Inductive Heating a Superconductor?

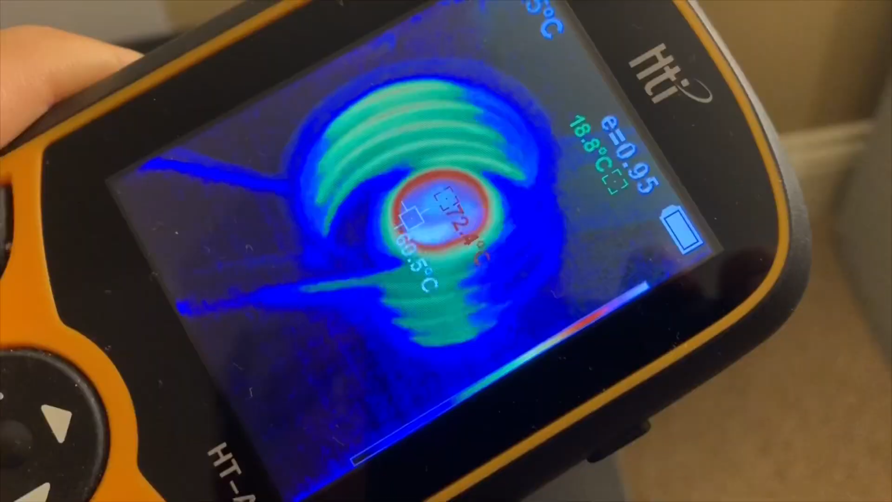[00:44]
So here's it actively heating in an induction heater and you can see it getting pretty hot. I'm running it at low power so I don't damage the ceramic.